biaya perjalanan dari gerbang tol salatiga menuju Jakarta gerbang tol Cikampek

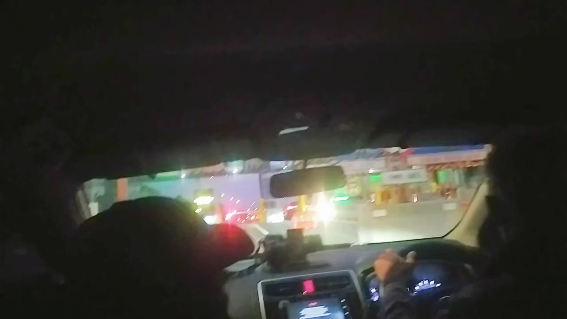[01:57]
Kali Kangkung gerbang tol ketiga jam berapa?
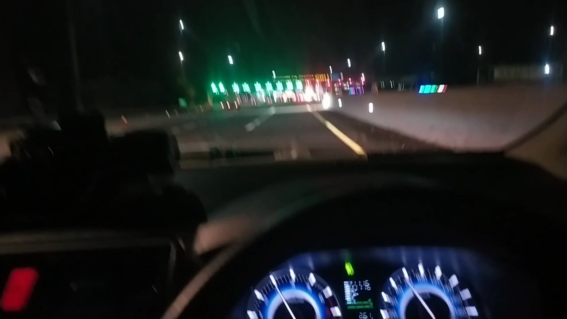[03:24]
Sampai gerbang tol Cikampek Utama 2 jam 11.16.
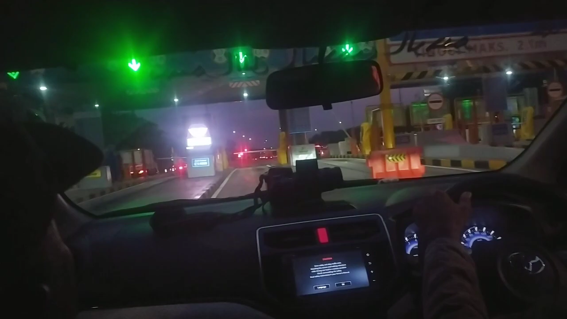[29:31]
Kali Kangkung gerbang tol ketiga jam berapa? 6.
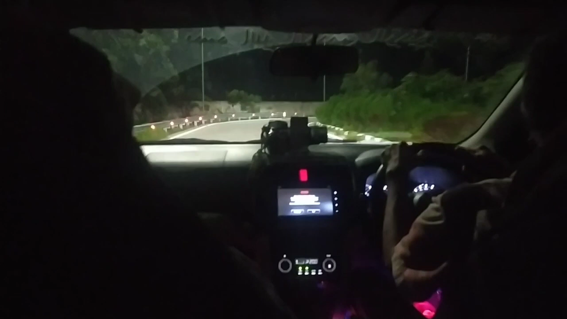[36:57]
rest area ketiga dari masuk tol Salatiga.
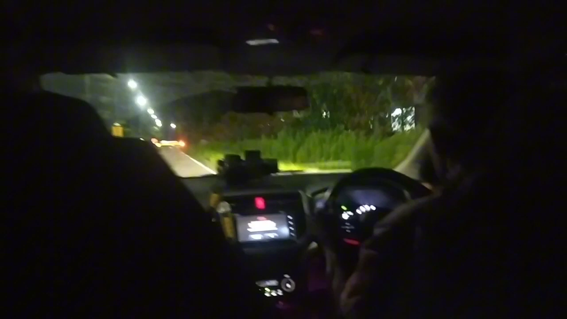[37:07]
Rest area.
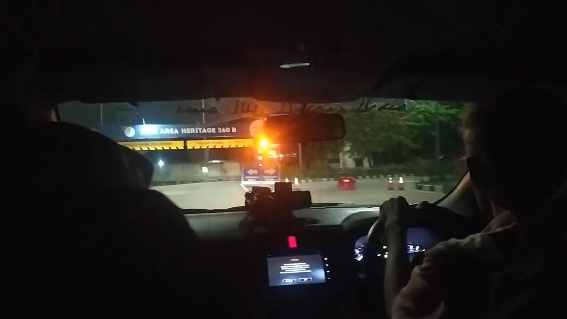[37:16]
Mana tuh? Tulisannya apa tuh? Kanan. Kendaraan besar. Oh, ini besar.
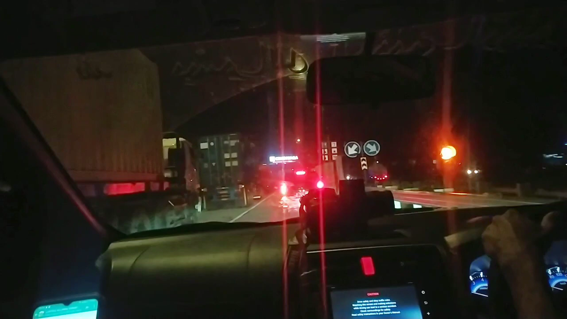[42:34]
Cipali. Cikam, oh Cipali. Area Cipali.
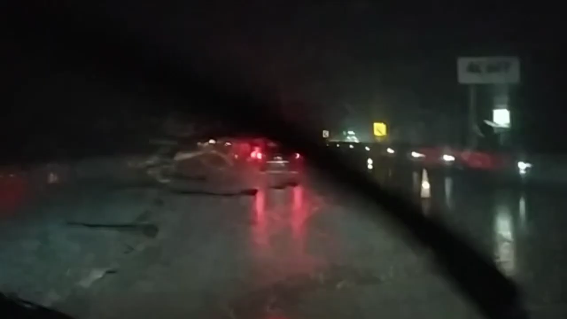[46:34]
sampai gerbang tol Cikampek Utama 2 jam 11.16.
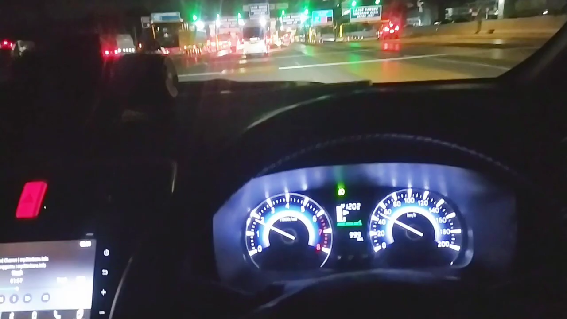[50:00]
Jam 12.02. Gerbang tol Halim Utama. Dia mundur. Kenapa dia?